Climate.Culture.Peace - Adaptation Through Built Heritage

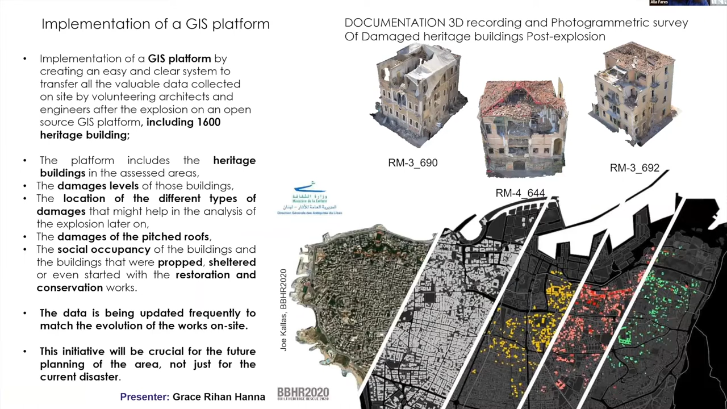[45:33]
And you can see how the three buildings are being documented on top in a 3D model, all being archived and recorded. And the rebuilding for the people with the so-called